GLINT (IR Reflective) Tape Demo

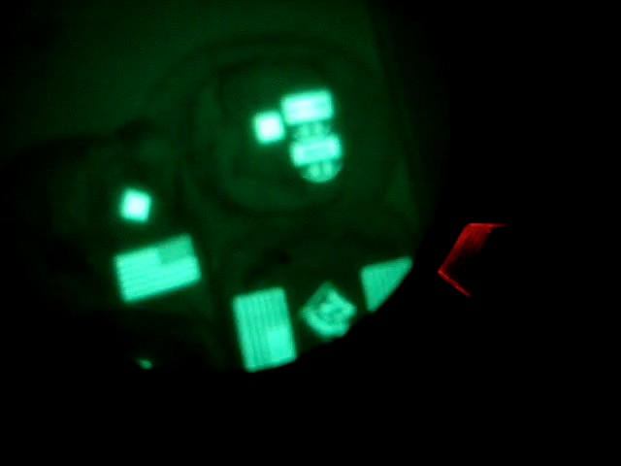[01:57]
That's all just because of what they're made of, and that's how you identify friend or foe in the dark with glint tape. Hope that was instructive.